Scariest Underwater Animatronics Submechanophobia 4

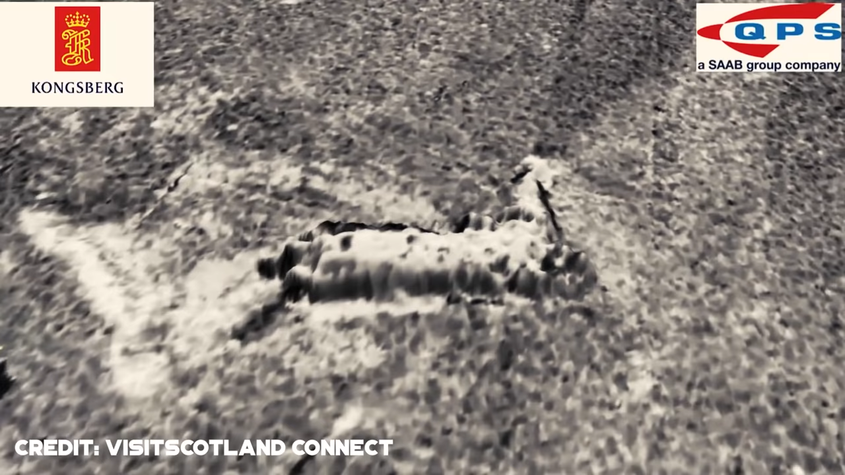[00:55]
the long-lost Loch Ness Monster prop used in the filming of the 1970 movie,